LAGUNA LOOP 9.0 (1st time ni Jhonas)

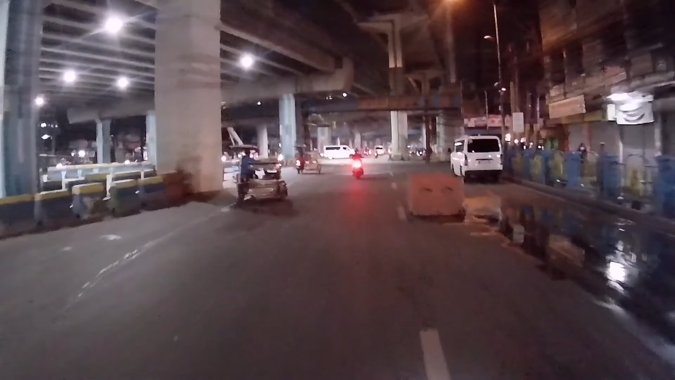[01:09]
So ito, dito na kami sa may alabang. Kakakit kami sa Skyway.